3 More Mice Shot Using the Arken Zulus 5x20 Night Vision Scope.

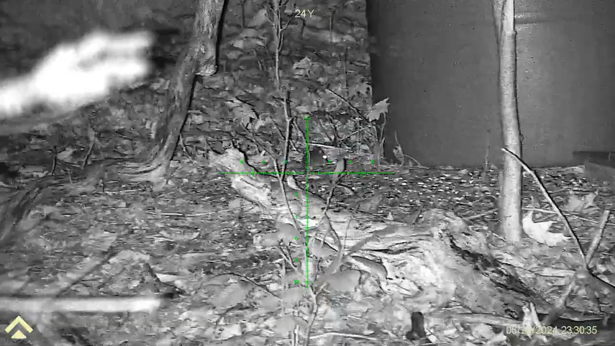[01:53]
One, two, three. Ooh. I think I shot him someplace.
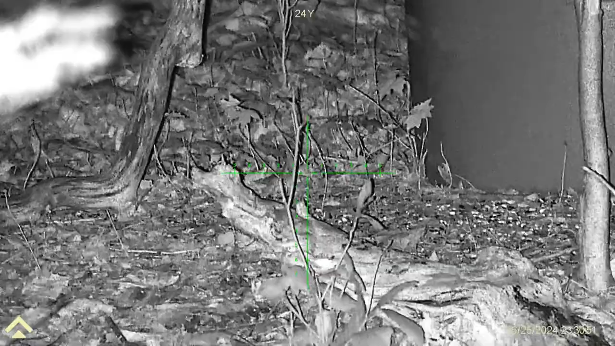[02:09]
All right, we'll go check. Hang on.
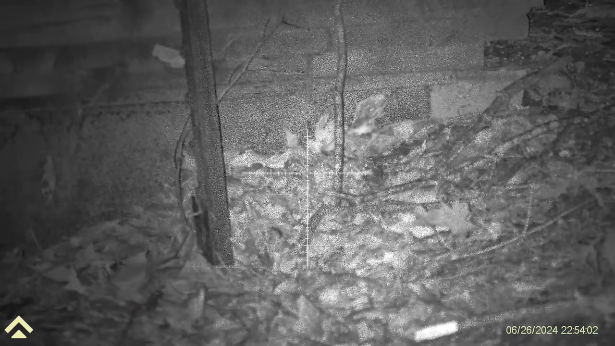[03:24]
All right, I'm gonna do that. There should be him right there. I think that was his tail right there. So it's, uh, right there at the bottom of the bridge. okay we'll see if we find them